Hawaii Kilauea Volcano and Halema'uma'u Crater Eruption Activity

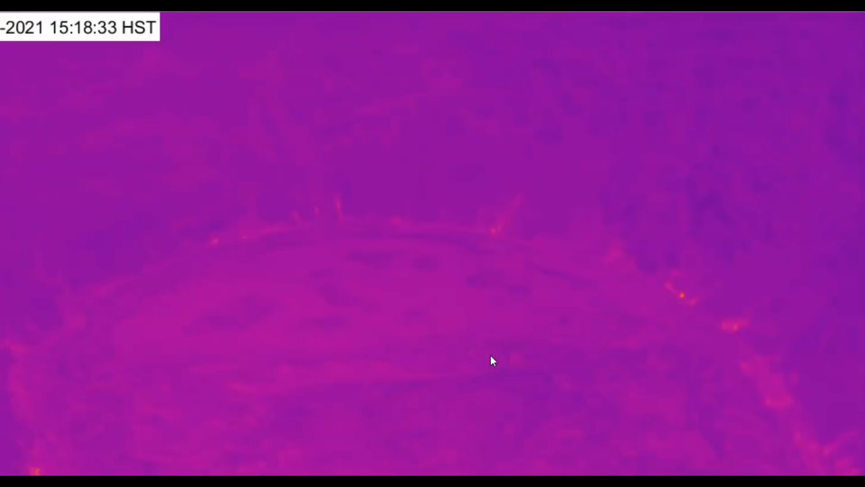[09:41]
Now this was as of 15 18 Hawaii time. So that's pretty close to being recent. Right now it's 3 22 PM Hawaii time.
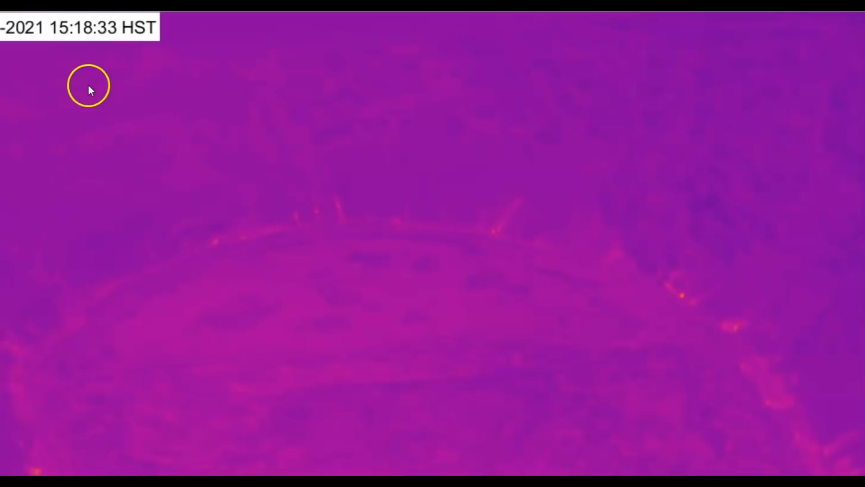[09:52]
This was as of 3 18. You can see the heat along the sides, but mostly down here along this edge.
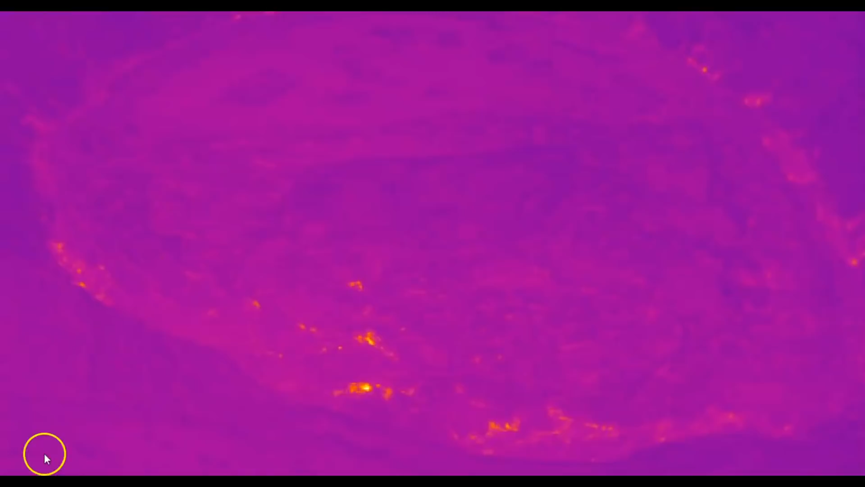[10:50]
It's still 3 18 and we still have lava coming into the system. This is what's currently showing with the earthquakes.